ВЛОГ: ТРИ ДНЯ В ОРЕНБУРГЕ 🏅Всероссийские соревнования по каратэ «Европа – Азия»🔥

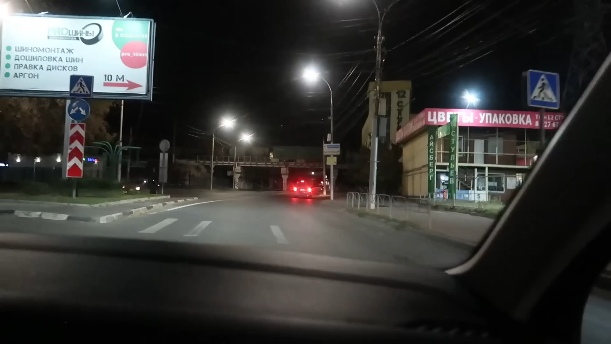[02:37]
Людей никого. Нет, хотя вот одна машина есть. Еще город. Город спит.